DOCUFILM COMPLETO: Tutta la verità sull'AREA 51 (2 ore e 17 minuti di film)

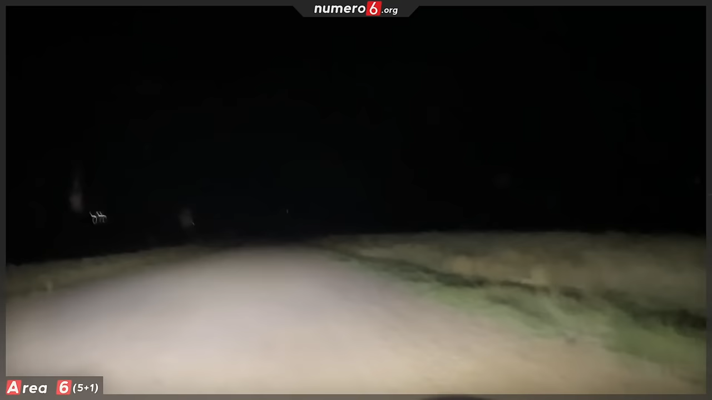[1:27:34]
Sono 15 chilometri. Sono 15 chilometri, yeah. Praticamente comunque a questa velocità ci mettiamo un'ora. Ecco, in realtà c'era quella macchina che stava seguendo laggiù, vediamo se ci servono anche qua, rallenta. Puoi spegnere i fari così vediamo subito se ci stanno seguendo. Comunque la sensazione che si ha, ragazzi, questa è la mia impressione, ma anche quella di Samuel. Vediamo se girano. È che si è controllati in ogni singolo momento, vi dico la verità.
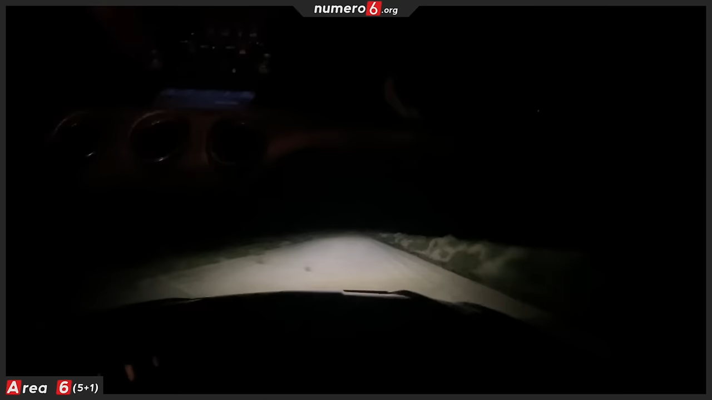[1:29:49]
Che bisogna andare sempre dentro, dai. Tipo mi ha detto vai 10 miglia, prega in Dio. Onestamente sia la cancellata che stiamo cercando. Vedete la luce? Oh, la luce è illuminato di più la strada. C'è più luce.